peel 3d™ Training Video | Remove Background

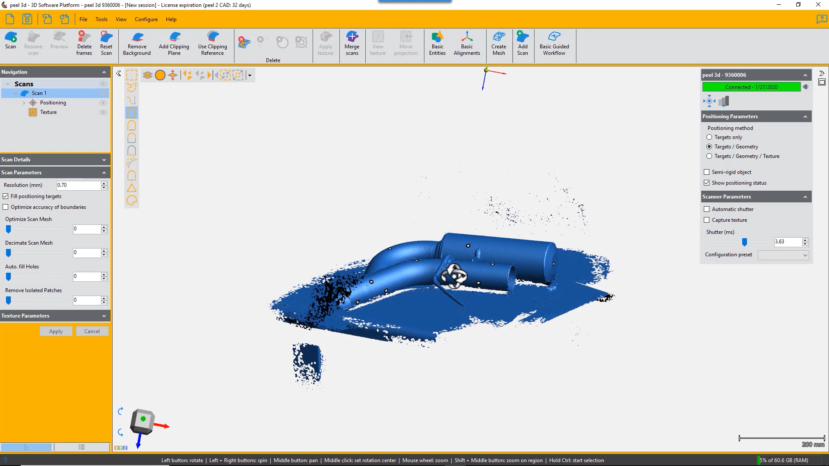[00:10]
so here we're going to show you how to remove the background of your scan and it's very simple you just
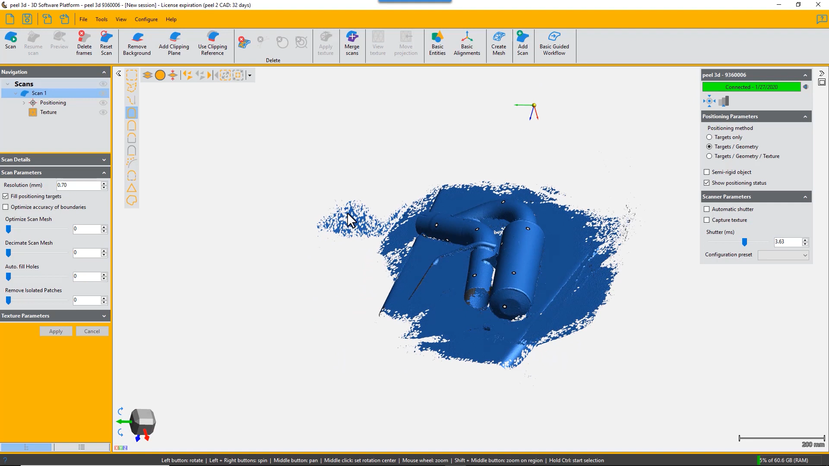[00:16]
click on the remove background button and it applies a clipping
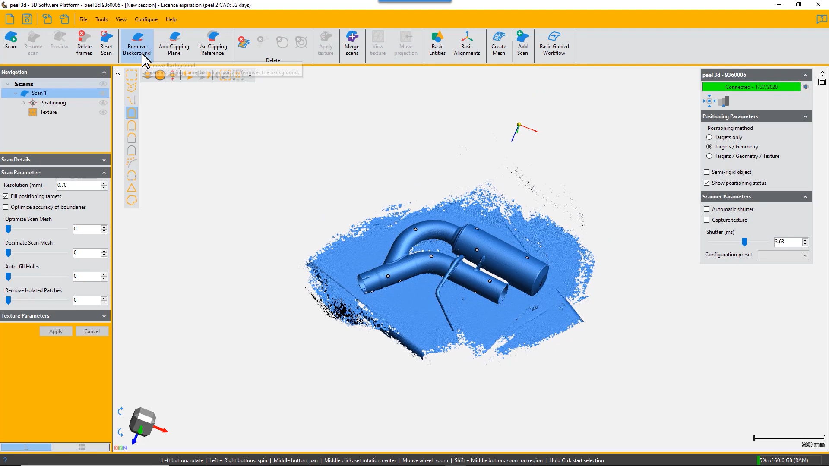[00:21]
plane and you can actually it automatically applies it if it's a
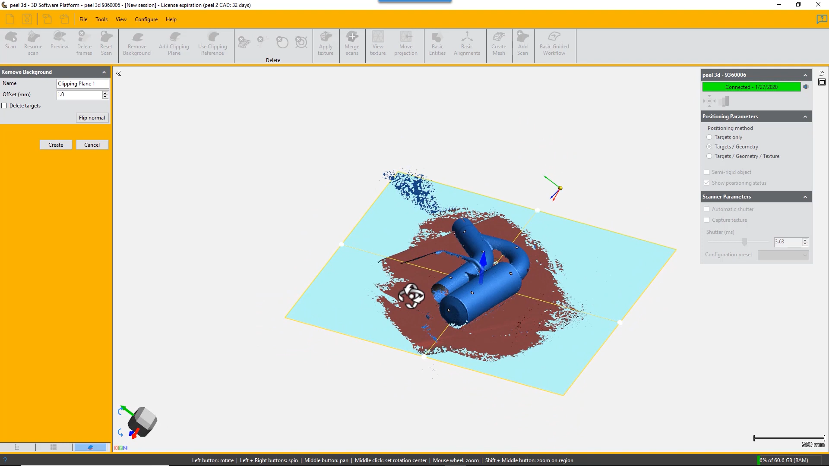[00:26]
if it is a true plane and you can adjust that plane up and downwards to exclude more data or not as you can choose it will create a clipping plane and if you return to your scan it will not it
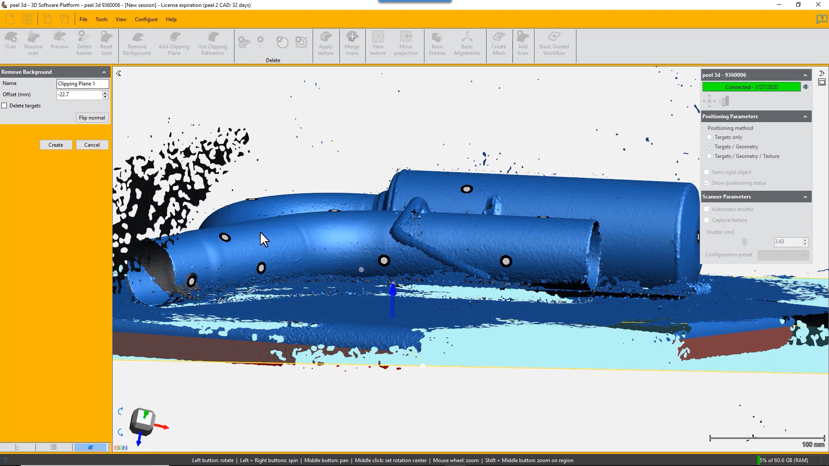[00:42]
will not scan anything under that clipping plane so click on we set it for two millimeters above the plane and it automatically removes everything the
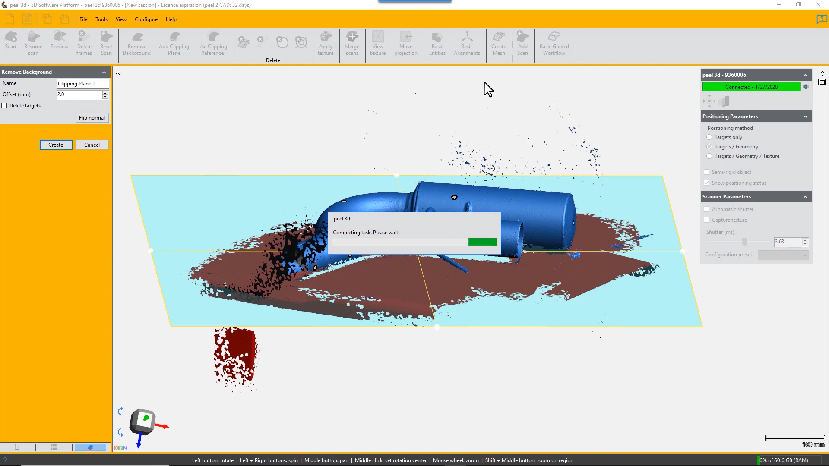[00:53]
next thing we need to do is remove all these floating noise points and we use that by using the do
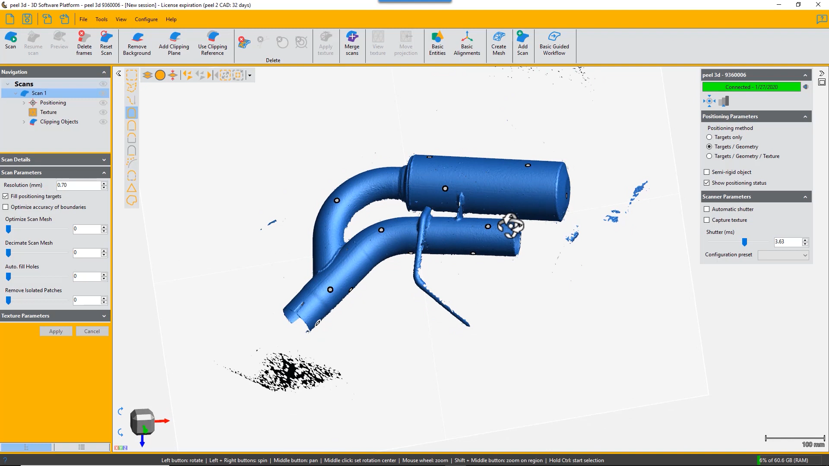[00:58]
that by using the connect tool hold down control key click on the surface you want to keep
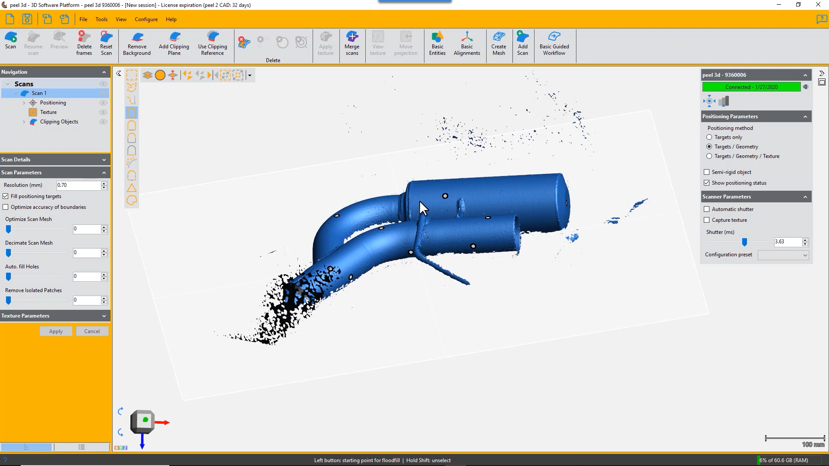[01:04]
invert the selection and it selects everything that you don't want to keep and then you just choose delete and it removes all of that noise and
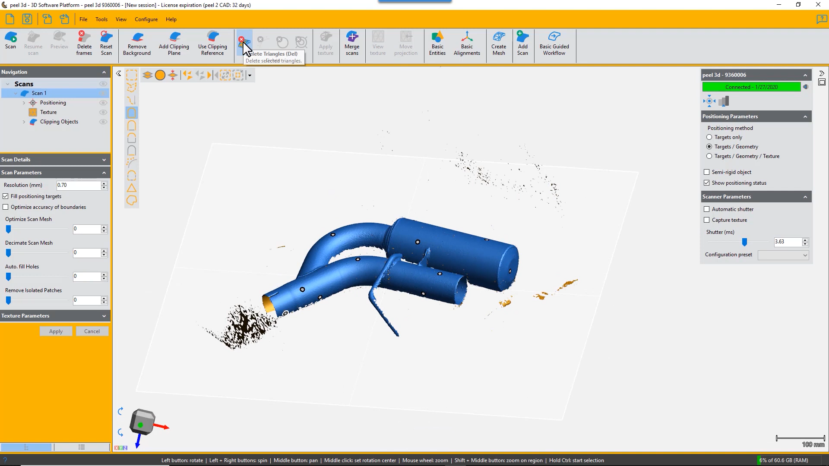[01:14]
there you are you have a clean scan and you could even turn that over and scan the other side of that exhaust if you want it